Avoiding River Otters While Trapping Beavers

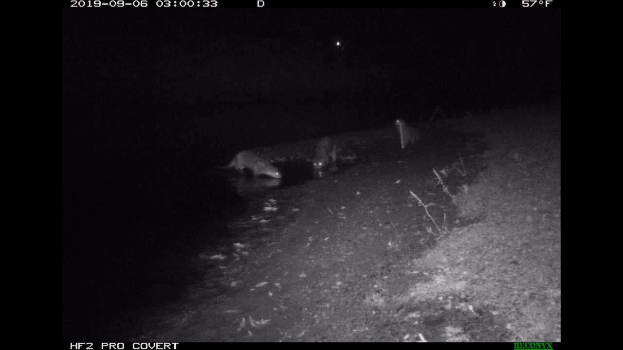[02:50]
Otters are kind of transit at certain times of year so you'll find where they'll disappear for a while. Well, you'll find where they'll just come back and they travel in bachelor groups a lot of times. They travel in family groups a lot of times.
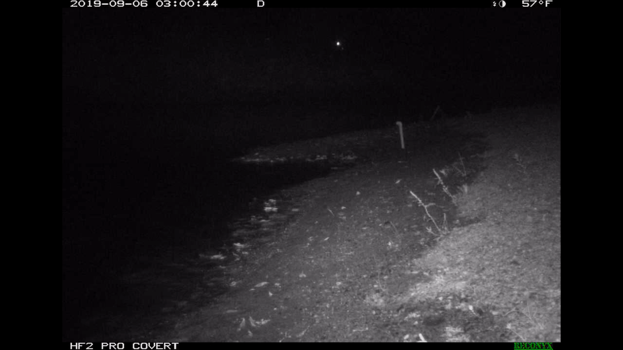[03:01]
So if you're gang setting traps in an area with beavers, it may look clear to be otters and the next day you may find where you got otters like crazy in there or you may have a window of a couple of weeks before they come back.